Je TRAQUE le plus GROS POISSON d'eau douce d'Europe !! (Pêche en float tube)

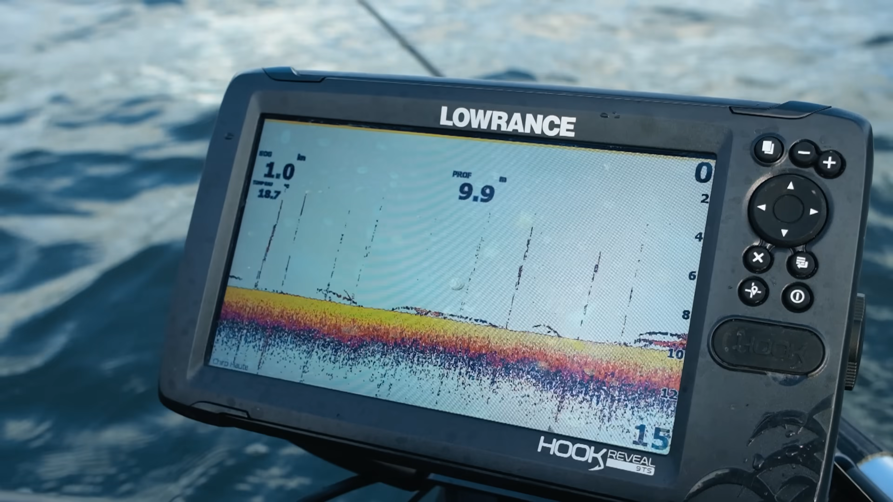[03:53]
Julo m'a dit qu'on était dans les 15 mètres de profondeur et tout l'intérêt du sondeur ça va être de repérer les structures, par exemple des arbres immergés,
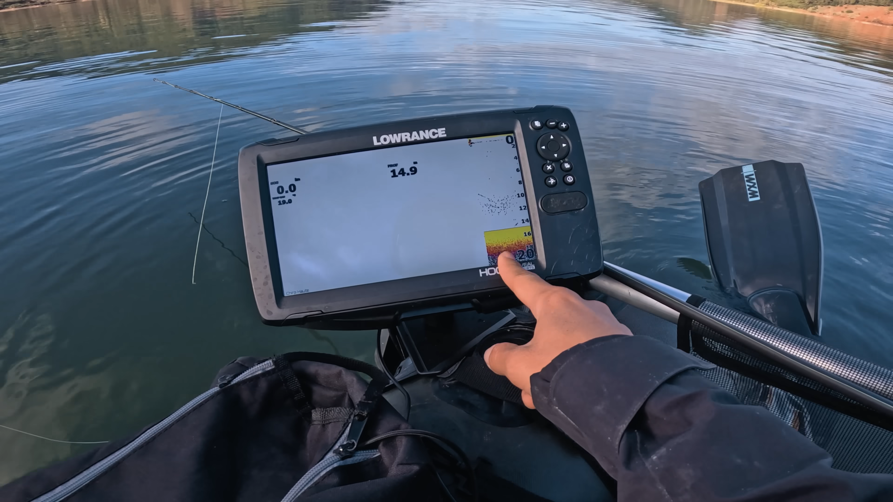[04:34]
Du coup il est indispensable ce sondeur pour la pêche qu'on va pratiquer parce que ça va nous permettre de voir les poissons en direct éventuellement se décoller du fond et venir sur notre leurre, sur nos grappes de verre, et on va pouvoir du coup animer en fonction.
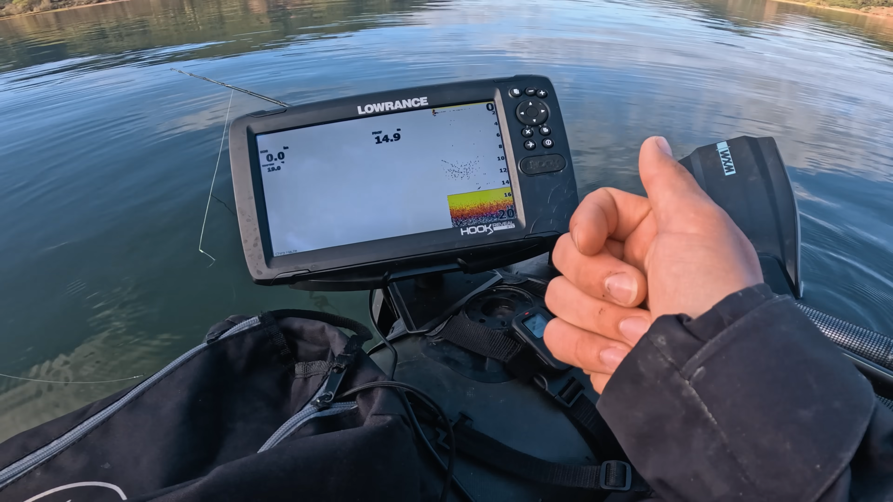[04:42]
Donc là on peut voir qu'il y a 15 mètres de fond pratiquement.
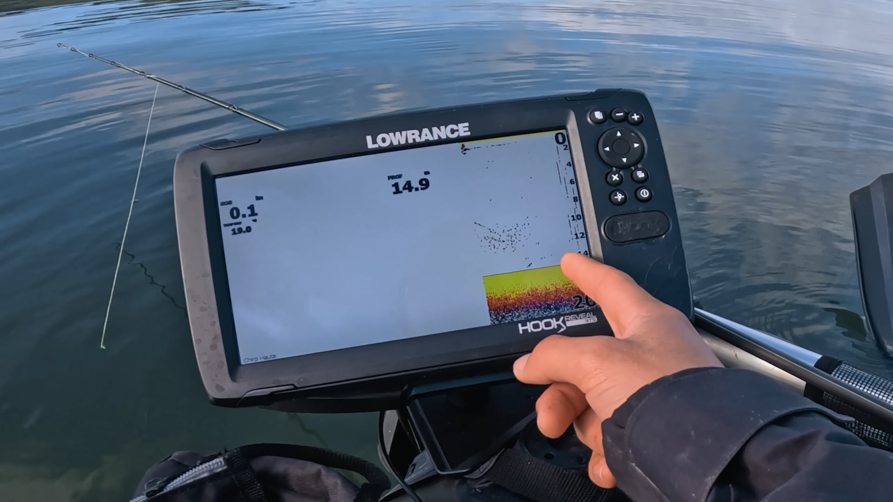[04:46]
On peut voir aussi là qu'il y a des lignes en verticale, ça c'est des arbres et carrément des arbres immergés. Là sur le fond on peut voir qu'il y a potentiellement un poisson.
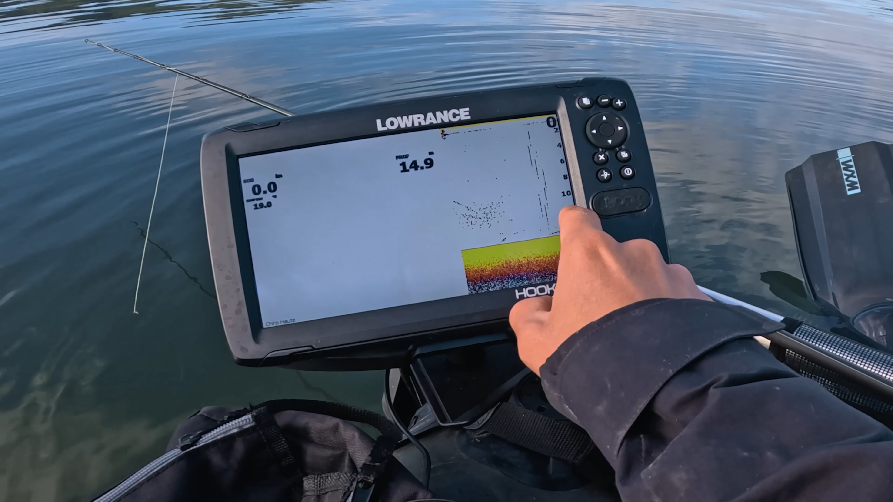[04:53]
Donc toutes ces infos là vont être intéressantes pour nous. Et du coup, bah, si vous pratiquez cette pêche-là ou si ça vous intéresse de pratiquer cette pêche-là, bah, ça c'est un outil qui est indispensable. Et avec Lorenz, on s'est arrangé pour vous offrir un code promo qui s'affichera juste ici et vous pourrez le retrouver en description. Maintenant, nous, on est parti.
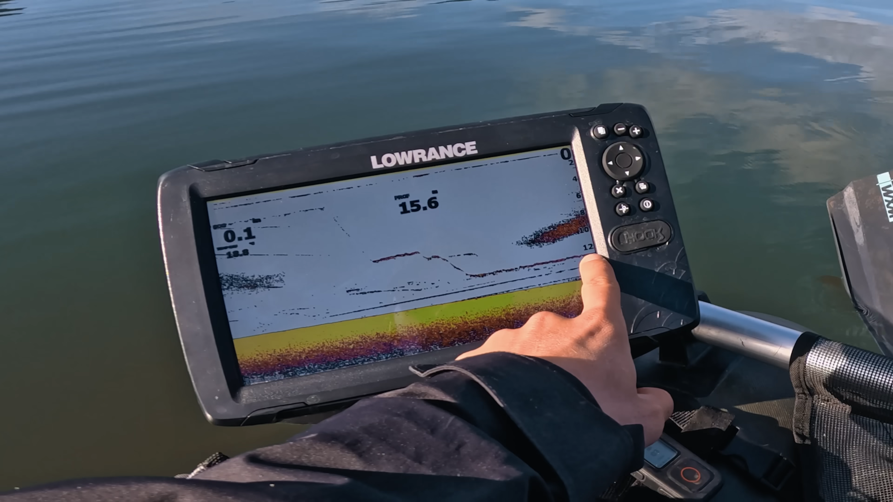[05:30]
Et là, on peut voir que il y a un écho en dessous. Il y a peut-être un poisson, un moustachu qui est intéressé.
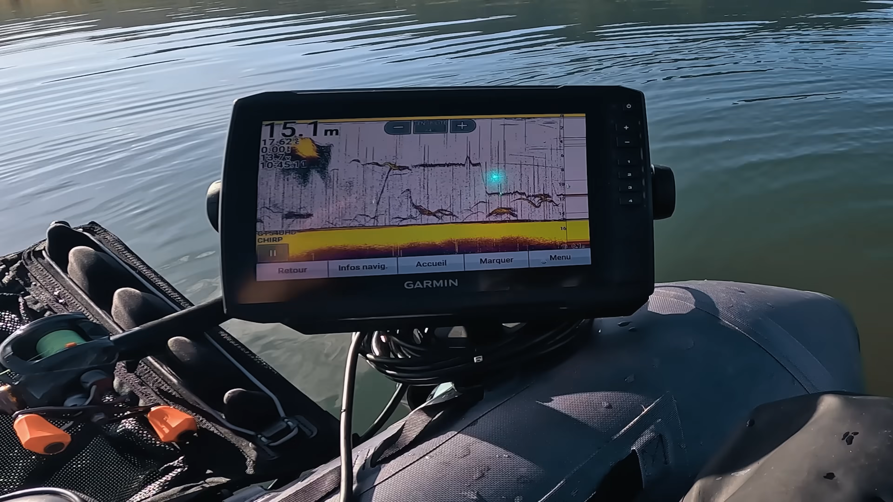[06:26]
On screen: depth 15.1 m
Et tout l'intérêt du sondeur, en fait, c'est que le poisson, je l'ai vu, il était en train de monter dans la couche d'eau.
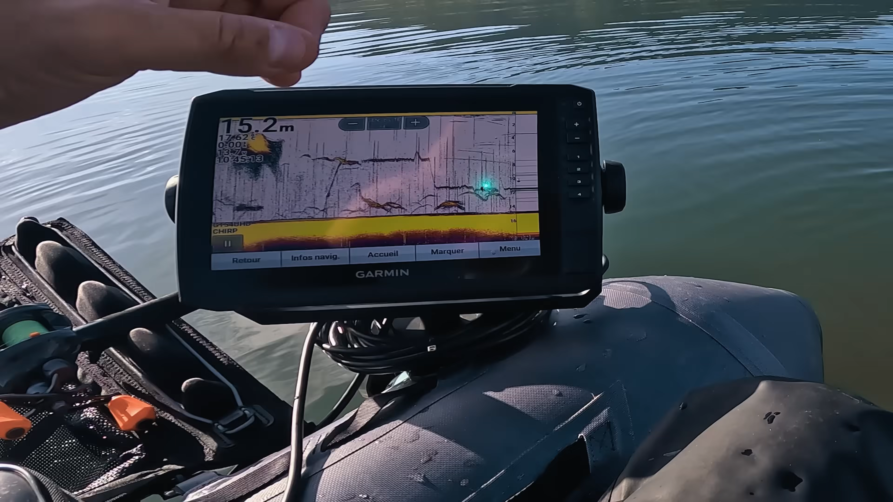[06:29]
On screen: depth 15.2 m
Donc j'ai remonté mon montage à son niveau. Et du coup, je suis allé chercher le poisson, en fait. C'est une traque, parce que le poisson, je l'ai vu.
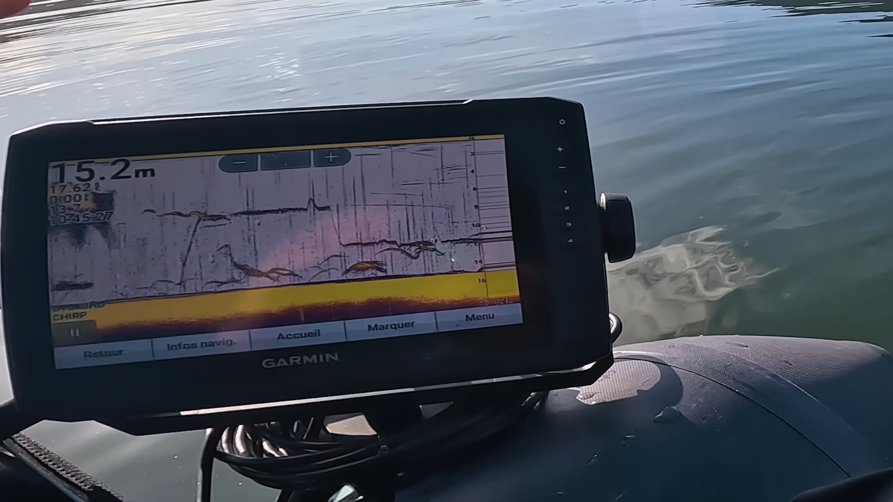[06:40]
On screen: depth 15.2 m
Et là, ça fait 2 touches. Rapidement, on voit des échos.
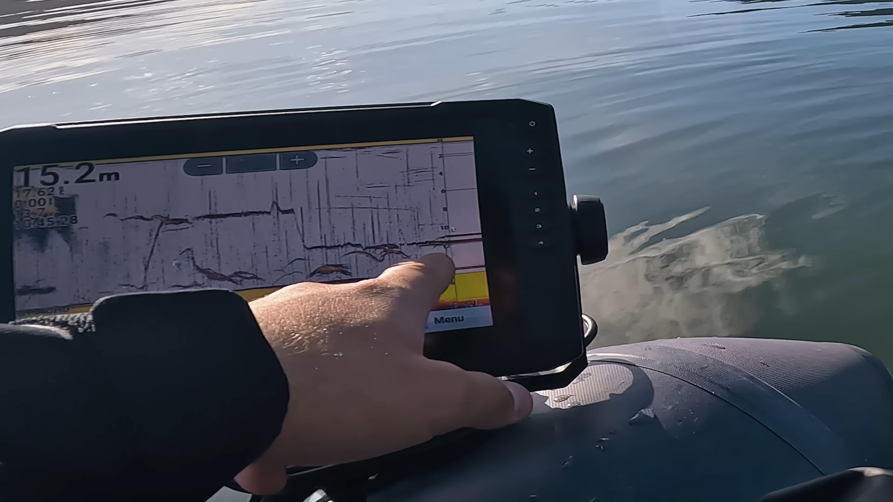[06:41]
On screen: depth 15.2 m
Donc l'idée, c'est de continuer à rester au niveau des échos de poisson.
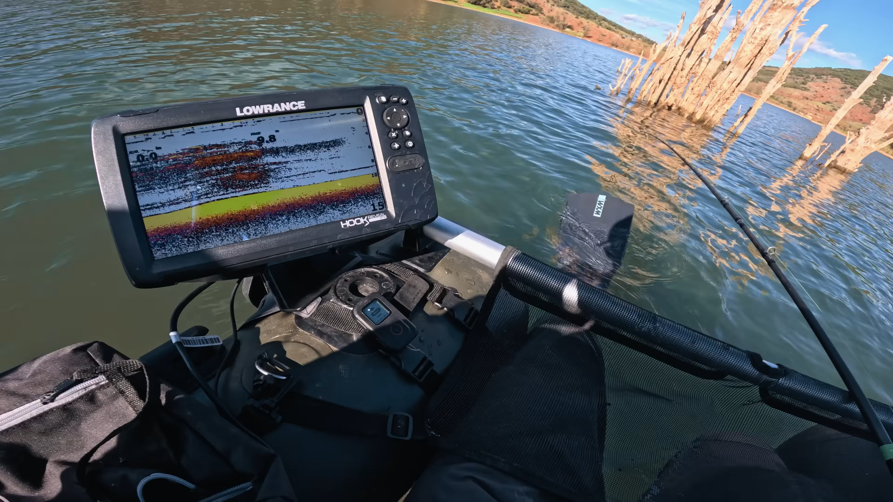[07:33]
Là, on le voit bien au sondeur. On voit bien la forêt. On voit mon leurre évoluer ici.